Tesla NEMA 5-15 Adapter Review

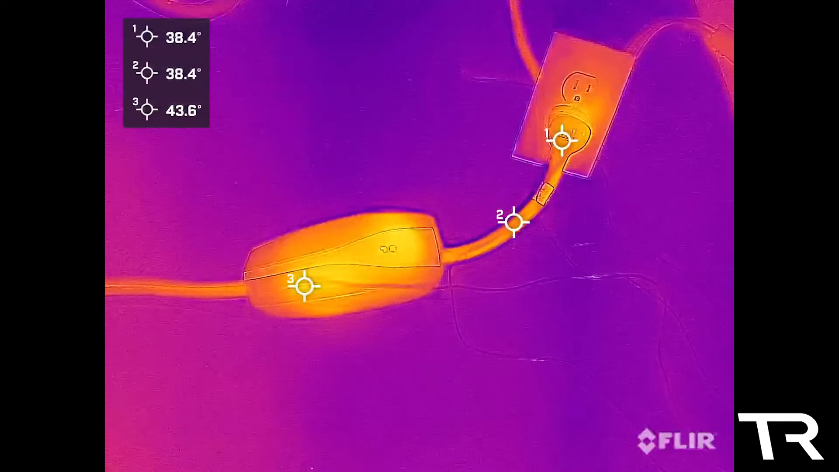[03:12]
I planned this video using the FLIR app to measure the thermal data points using a timelapse and export that file,
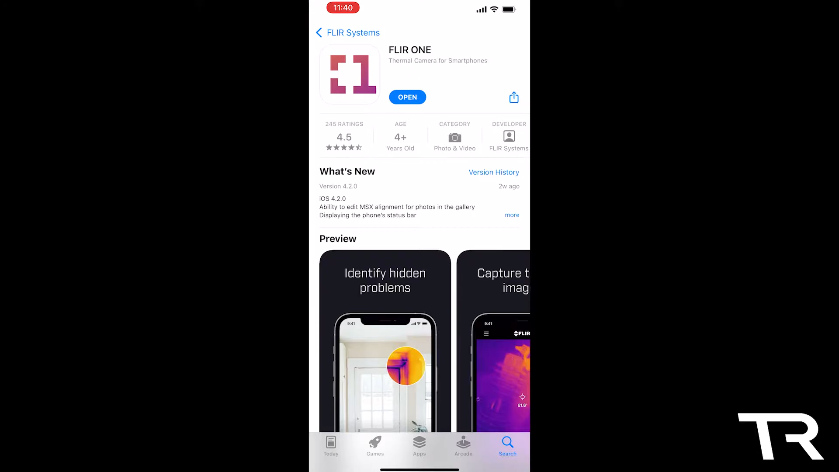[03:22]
but FLIR updated their app the week I was going to start production and removed the timelapse feature. After a lot of searching around for an affordable solution,
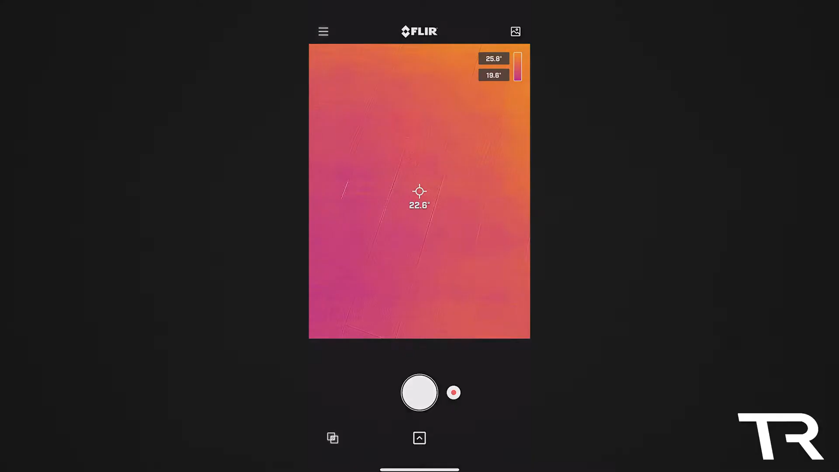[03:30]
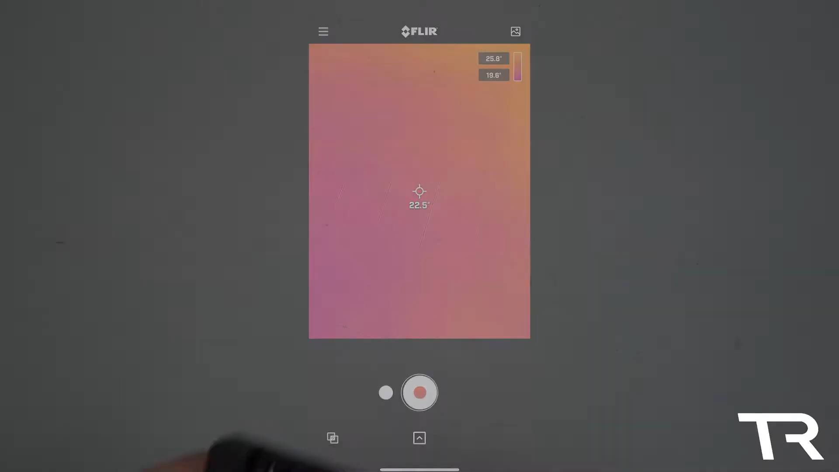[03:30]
I settled on using the Corsair Commander Pro to record the data points.